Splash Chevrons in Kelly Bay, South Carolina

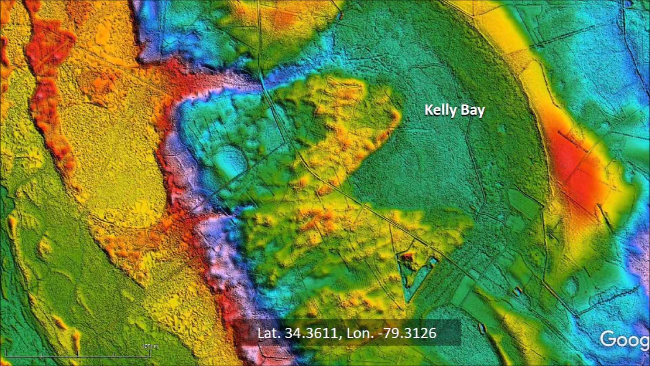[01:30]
We will use this LiDAR image for our analysis of Kelly Bay. We can fit an ellipse to Kelly Bay by matching the east margin of the bay. Mathematically, only five points are needed to fit an ellipse to an elliptical curve, so we can determine the shape of the bay even though Kelly Bay is partially obscured. This image highlights two Carolina Bays that are on the floodplain of the Little Pee Dee River. It is possible that the impacts that made these two bays on the riverbed splashed some river sediment.
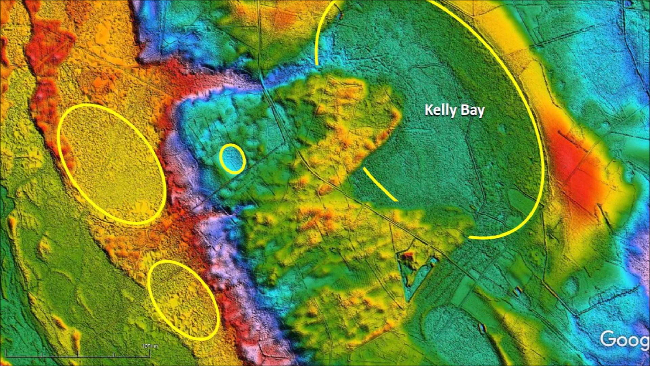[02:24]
A few seconds later, a small ice projectile with a higher trajectory impacted the splashed chevrons and created the small Carolina Bay on these deposits. This scenario follows the law of superposition. Kelly Bay was in place first, the bays by the river were in place next and created the splashed chevrons, and finally a small bay was created on top of the splashed chevrons. Kelly Bay is located 1,114 kilometers from Saginaw Bay, which is assumed to be the point from which the ice pieces that made the bays were launched. The bay has a width of 1,486 meters and a length of 2,440 meters. The width-to-length ratio corresponds to an impact angle of 37.5 degrees. Using realistic equations, we calculate that the impact velocity was 3.36 kilometers per second.